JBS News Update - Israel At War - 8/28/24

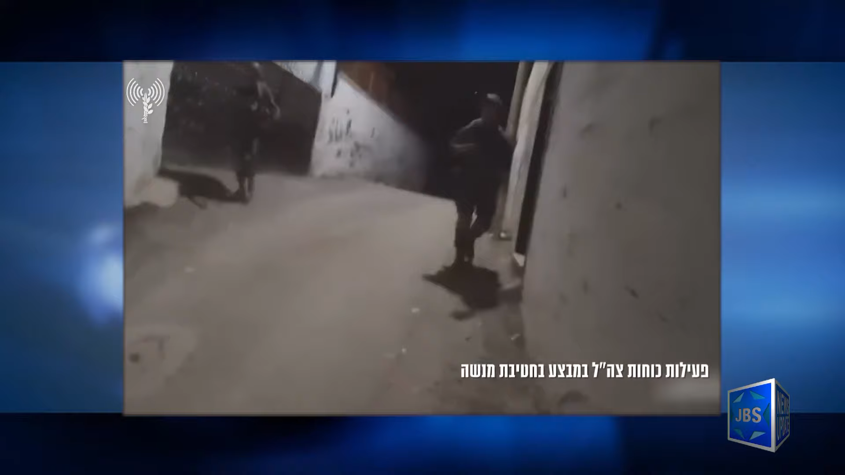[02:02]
operation in the West Bank overnight last night.
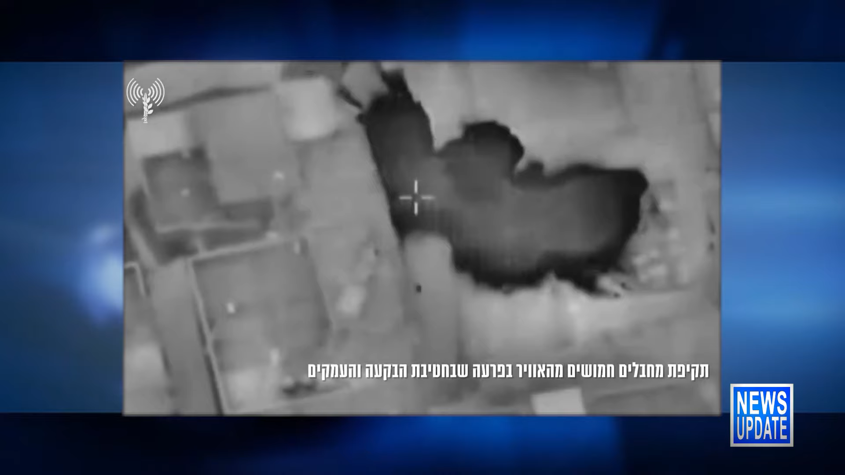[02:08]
Saying Israeli aircraft eliminated a number of armed terrorists who posed a threat to
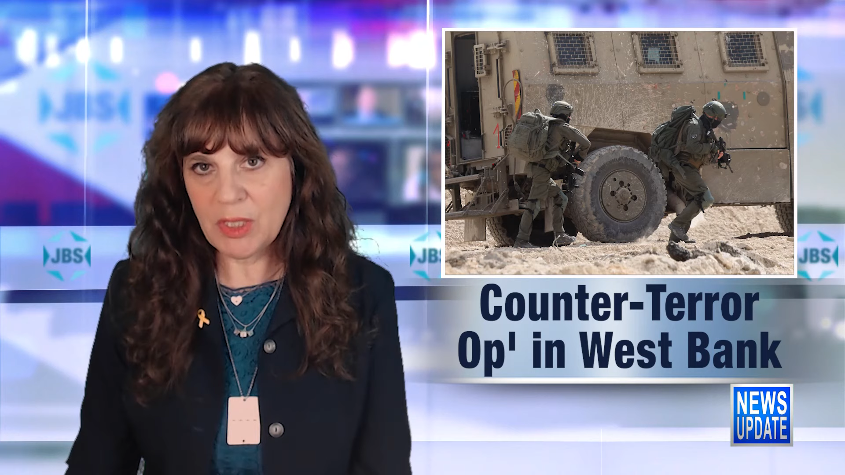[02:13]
Israeli forces in the area of Janine and Tulkarim.
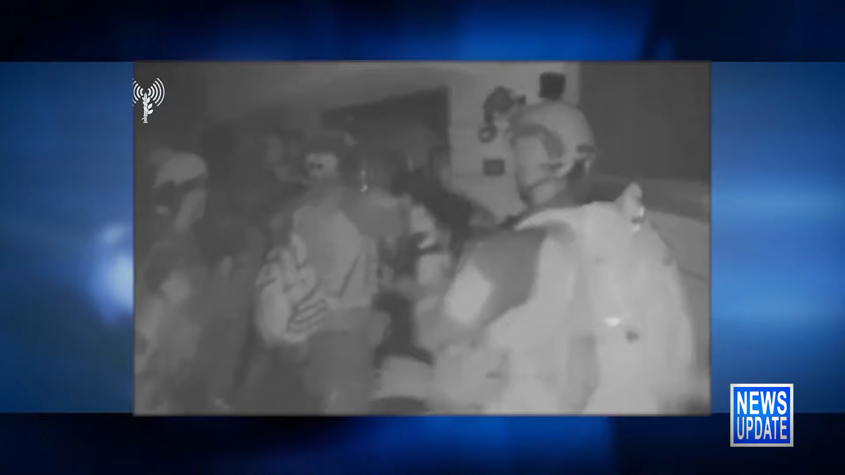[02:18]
Israeli troops also apprehended it said wanted suspects, confiscated weapons,